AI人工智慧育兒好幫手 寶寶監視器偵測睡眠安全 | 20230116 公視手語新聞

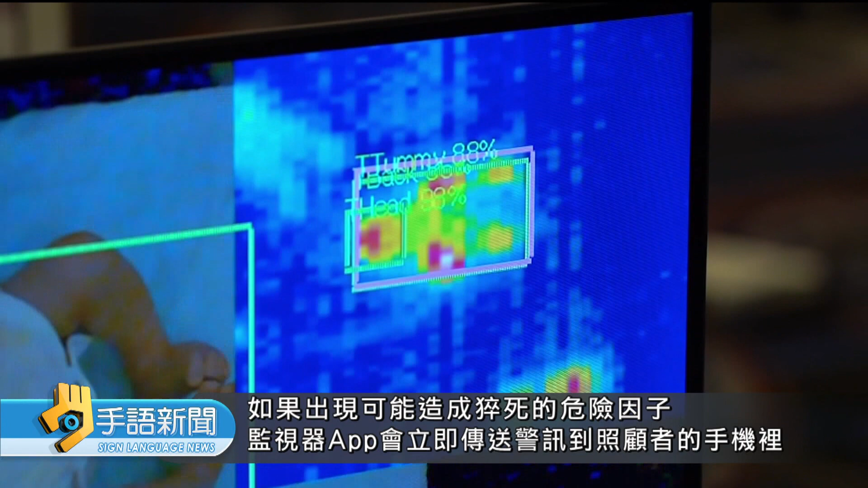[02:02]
可能造成猝死的危险因子监视器APP会立即传送警讯到照顾者